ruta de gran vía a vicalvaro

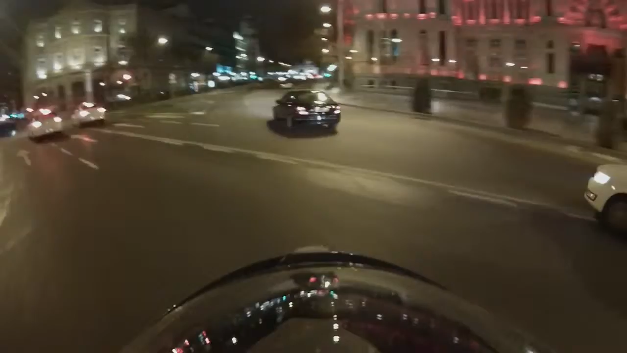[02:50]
Macho, me ha pasado un palmo. ¿Qué es esto que me ha dado, macho? Joder, macho. Casi me...